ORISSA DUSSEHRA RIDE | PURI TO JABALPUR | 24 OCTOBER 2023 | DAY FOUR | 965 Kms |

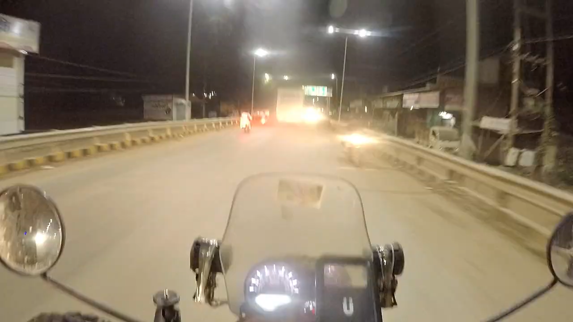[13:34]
और अभी मैं पहुँचा हूँ कवर्धा या कबीर धाम, कुछ भी कह लो एक ही चीज़ है, और बज रहे हैं रात के 8:30।
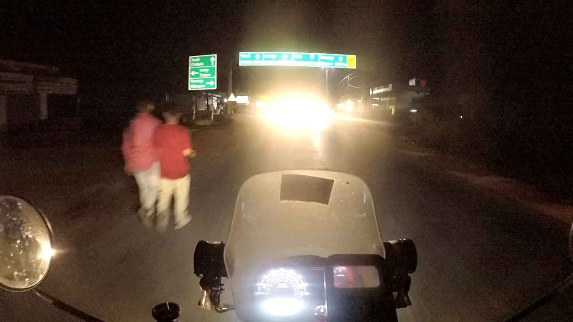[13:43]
पहुँच गए हैं कवर्धा।
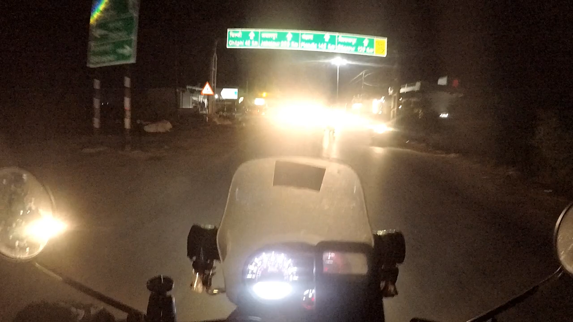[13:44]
कवर्धा मैं ट्राई किया था रूम लेने का, मिला नहीं। और यहाँ से चिल्फी 42 है और जबलपुर 235 है, तो लेट्स सी कि आगे क्या मिलता है अपने को।
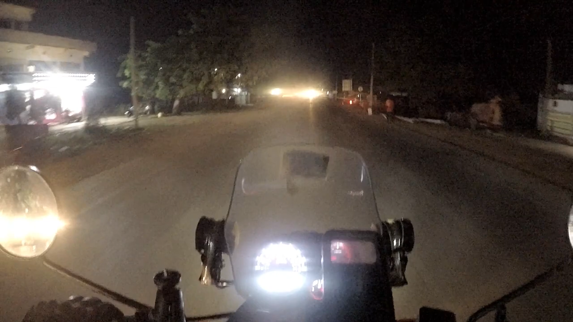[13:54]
और अभी रात के बज रहे हैं 8:40, टेम्परेचर 27 डिग्री सेल्सियस, खाना नहीं खाया मैंने।
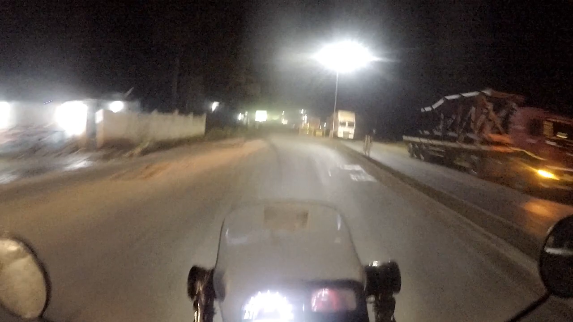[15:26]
अरे भाई ऐसे मतलब घाटी में आप अकेले रहते हो और ऐसे चलते रहता है। 194 जबलपुर अभी बचा हुआ है, कर लेंगे आराम से, आज पहुँचेंगे। अब तो मतलब सोच लिया ना, पहुँच जाएंगे। अब मिलता हूँ मैं आपसे आगे और एडवेंचर के साथ। और हम आ गए हैं मंडला। अब यहाँ से केवल 90 किलोमीटर दूर है हमारी मंजिल जबलपुर। रात के 11:30 बज रहे हैं, टेम्परेचर 21 डिग्री सेल्सियस है।